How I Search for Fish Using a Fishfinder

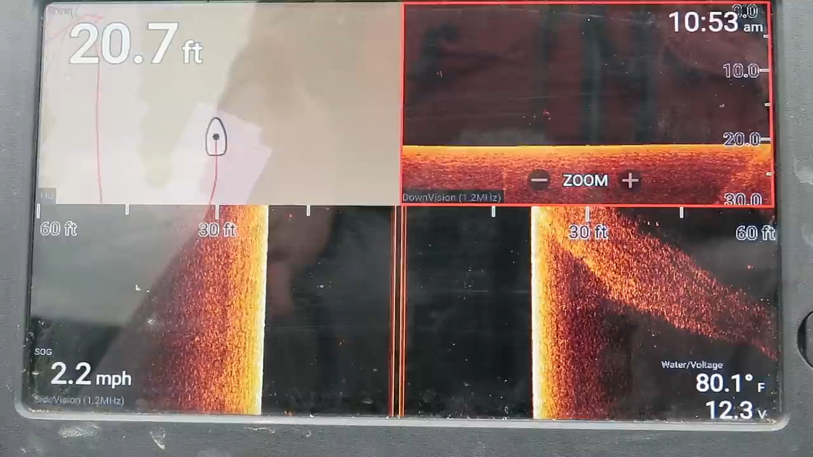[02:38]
On screen: depth 20.7 ft, water 80.1°F, speed 2.2 mph
specific things on the map I want to see what depth the majority of the bait fish are holding at so as I go around I kind of pay attention to a little bit what's going on right here we've got
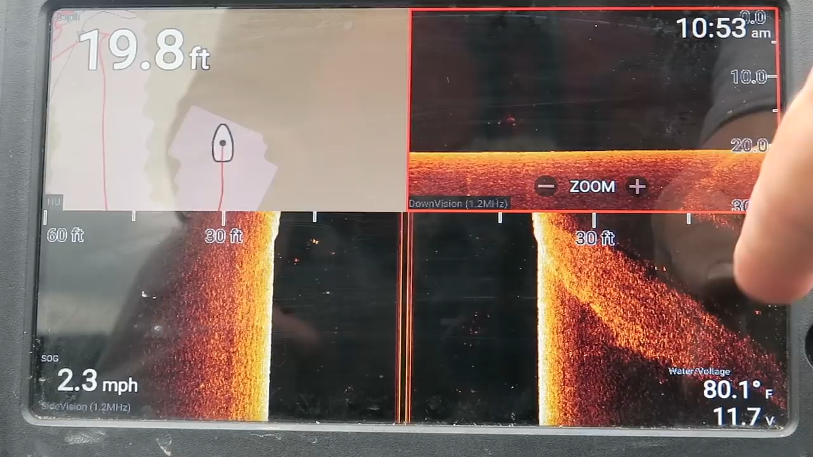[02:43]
On screen: depth 19.8 ft, water 80.1°F, speed 2.3 mph
something like a road bed or maybe just a rise I've got a drop right here to my right that I'm coming up on and you see just the tip of it right here so I'm going to make a 180 now
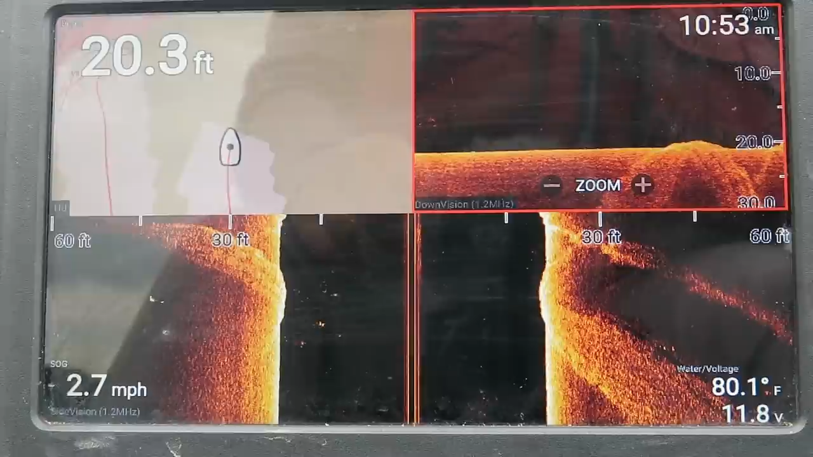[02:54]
On screen: depth 20.3 ft, water 80.1°F, speed 2.7 mph
during this whole time I want you guys to to pay attention to my speed because speed determines the size of the image that you see or the size of the fish it determines a lot of the detail that you see there's not an ideal speed but I don't like to
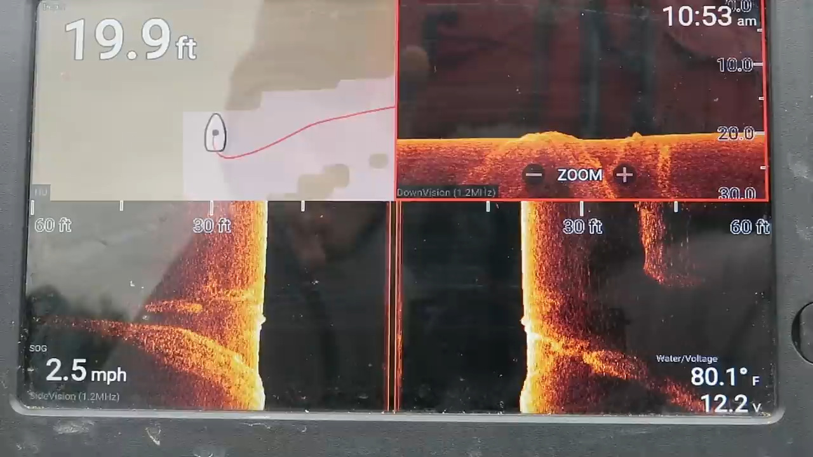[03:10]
On screen: depth 19.9 ft, water 80.1°F, speed 2.5 mph
go super fast when trying to scan for bass because they go from being a nice
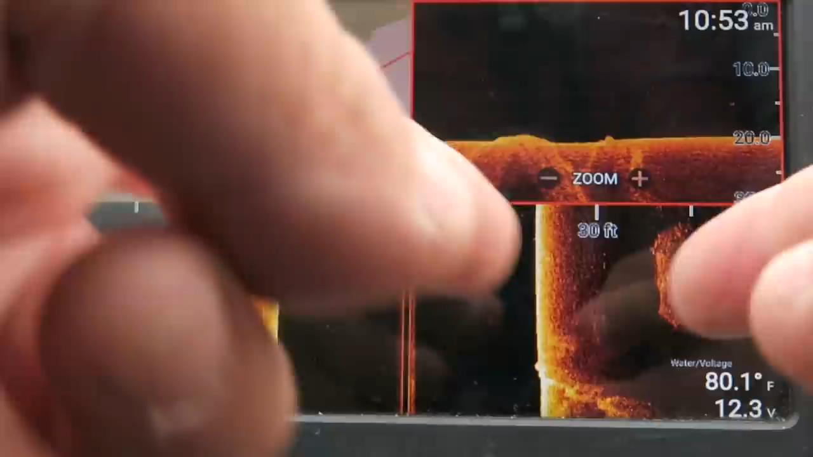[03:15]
On screen: water 80.1°F
little you know little good sized dot to being a little teeny tiny dot because you're going so fast but that really looks interesting because it's deeper right out here okay here I go I'm coming back up on it you'll see it on the down imaging here just a second it's just a hard spot there it is there we go it looks like an old road bed is what that looks like and
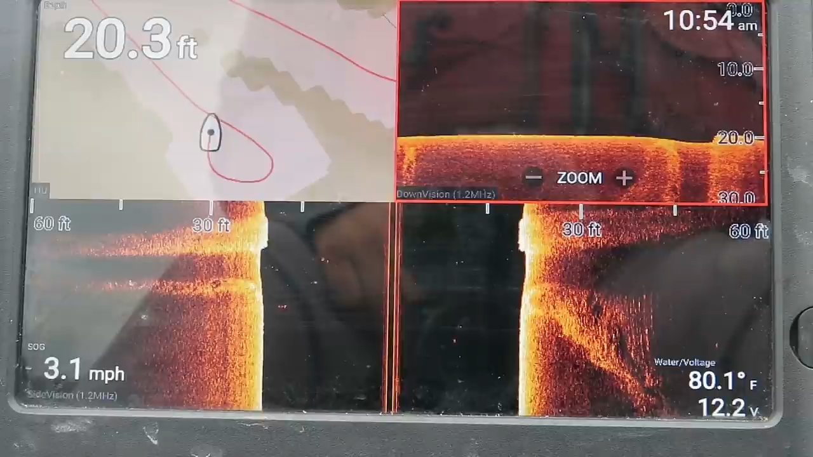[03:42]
On screen: depth 20.3 ft, water 80.1°F, speed 3.1 mph
it's hard and that's kind of what I look for and the reason I know it's hard is because right here you see that's it's brighter than than down here it's a hard spot now that could be one of
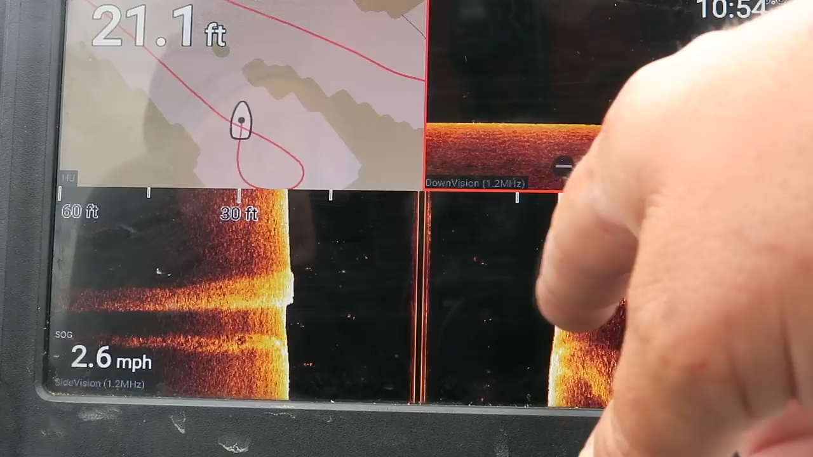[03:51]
On screen: depth 21.1 ft, speed 2.6 mph
two things if it brightens up just on one side then you're going then the the lay of the land is going up so you got shallower you'll have shallower
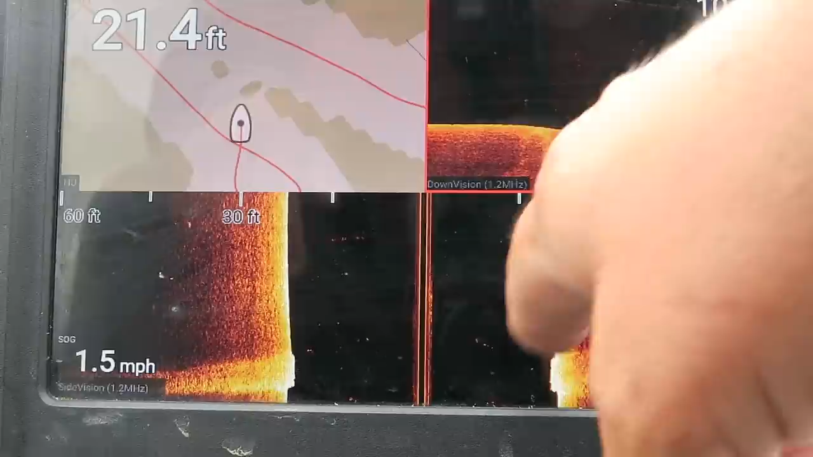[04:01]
On screen: depth 21.4 ft, speed 1.5 mph
bottom on on one side and it'll be brighter and be darker over here but because there's a it's a bright spot
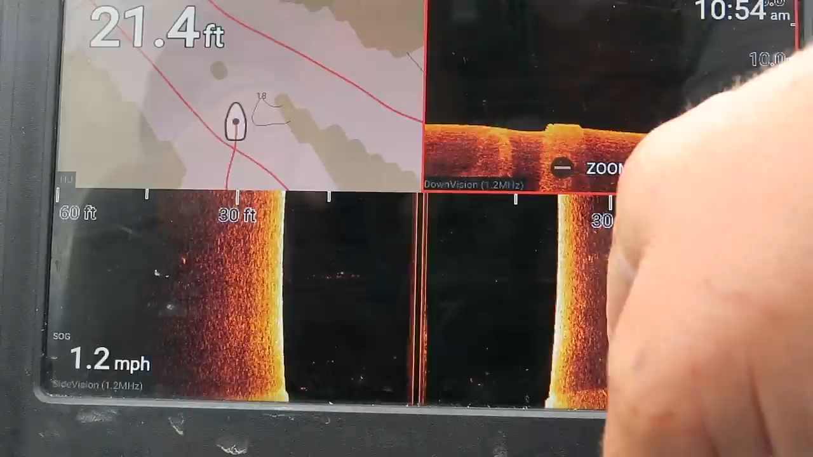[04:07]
On screen: depth 21.4 ft, speed 1.2 mph
that tells me that's hard and it's probably a road bed now the reason why road beds are so significant is because they they hold fish it's a hard bottom there's not a lot of silt the fish hang around it the crawfish hang
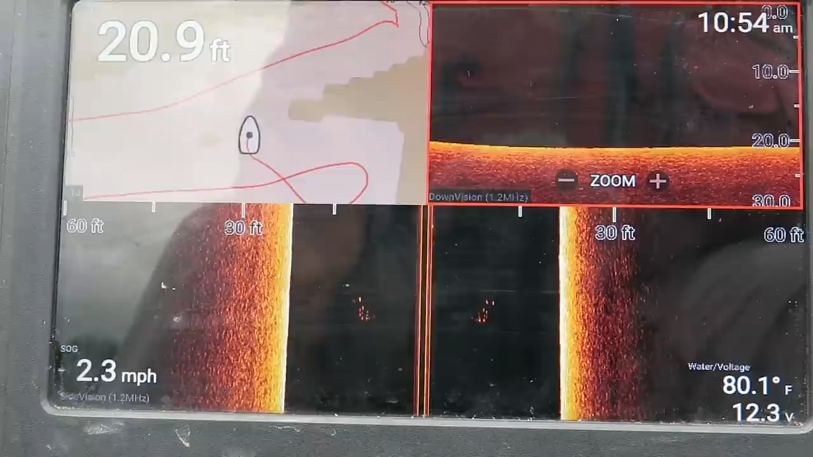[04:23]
On screen: depth 20.9 ft, water 80.1°F, speed 2.3 mph
around it the bait fish hang around it and the bass are going to be there feeding on the fish and so I'm going to go back over it again and I'm going to mark it because I'm pre-fishing for this
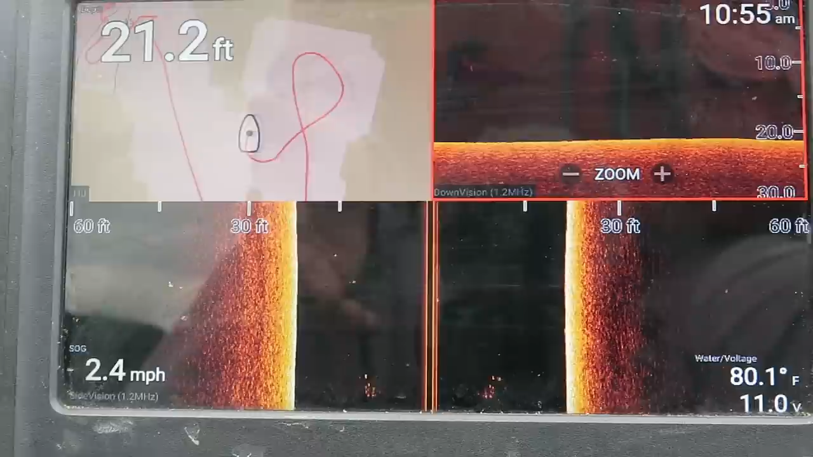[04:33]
On screen: depth 21.2 ft, water 80.1°F, speed 2.4 mph
little one-on-one tournament so I'm going to try to get over there and mark it I'm going to go ahead and change to where I can adjust my side imaging
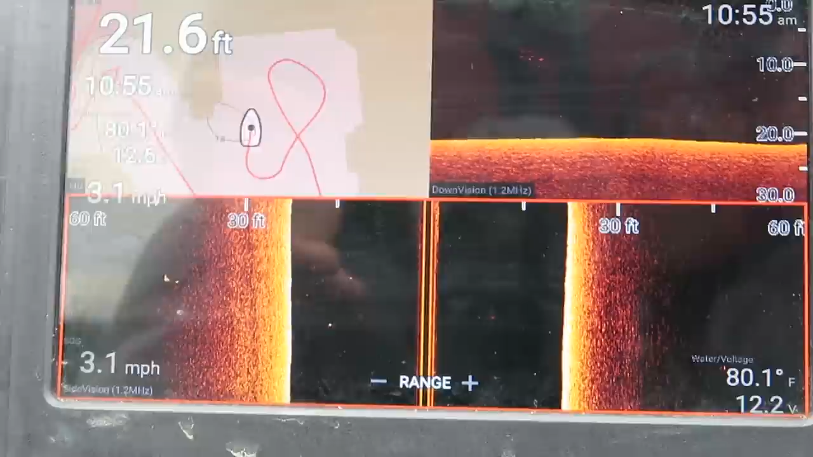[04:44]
On screen: depth 21.6 ft, water 80.1°F, speed 3.1 mph
now what I'll do is I'll zigzag all the way up that road bed until it disappears
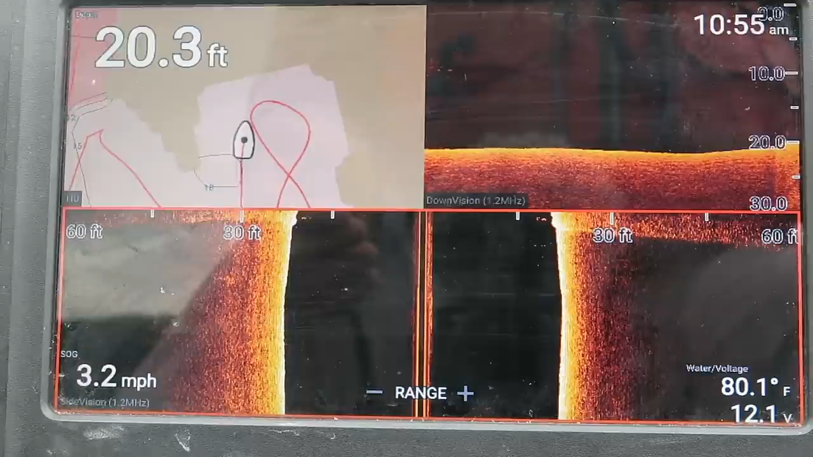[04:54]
On screen: depth 20.3 ft, water 80.1°F, speed 3.2 mph
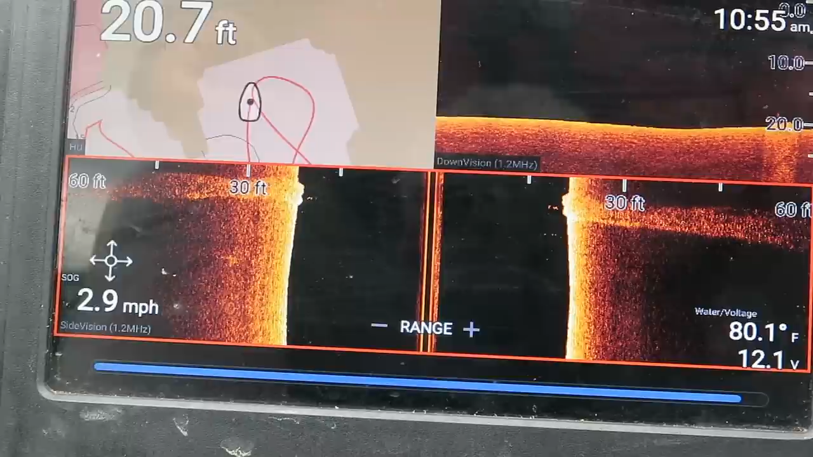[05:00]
On screen: depth 20.7 ft, water 80.1°F, speed 2.9 mph
so and I'm going to mark over to my left 60 feet where it kind of tapers out I'm just going to mark it with an X and then I'm going to mark it right where I went over top of it which is right under the boat right there and then I'm going to mark it 60 feet over you see it pop up on the map
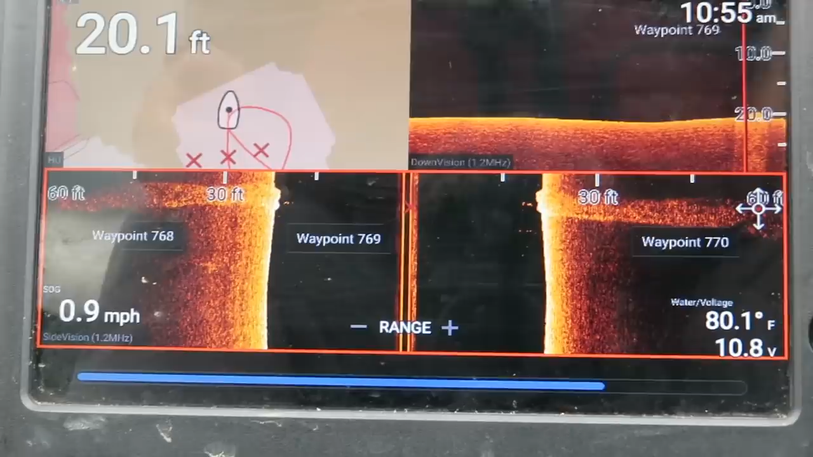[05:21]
On screen: depth 20.1 ft, water 80.1°F, speed 0.9 mph
just some more little hard spots not a lot of fish around them
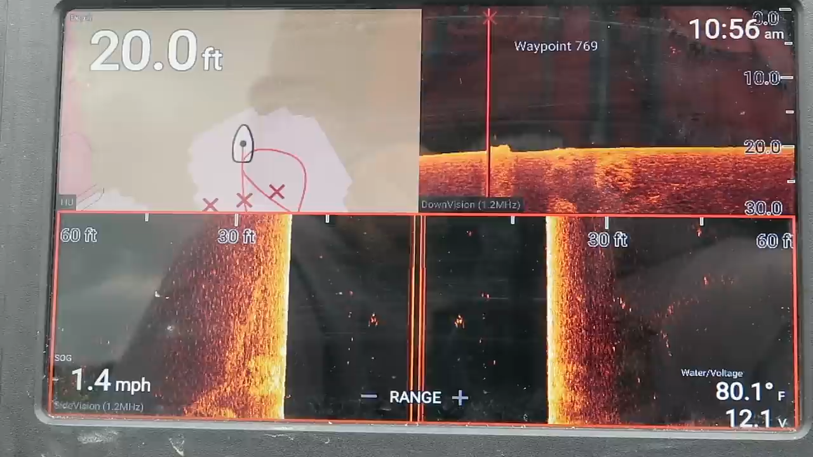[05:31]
On screen: depth 20.0 ft, water 80.1°F, speed 1.4 mph
but I'll go ahead and tell you you're going to see the majority of the bait fish somewhere between 10 and 12 feet deep this lake the visibility is about a foot maybe a foot and a half they've had quite a bit of rain lately see those are fish right there
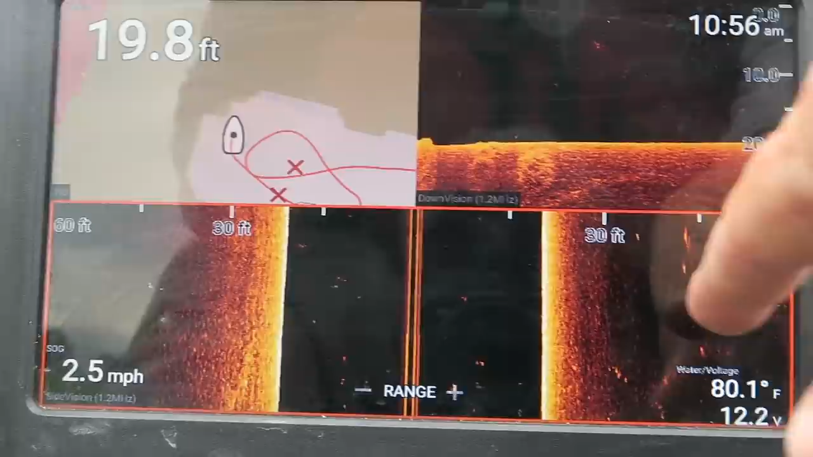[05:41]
On screen: depth 19.8 ft, water 80.1°F, speed 2.5 mph
right there so what I do when I see fish like that I'll go over on my side scan and a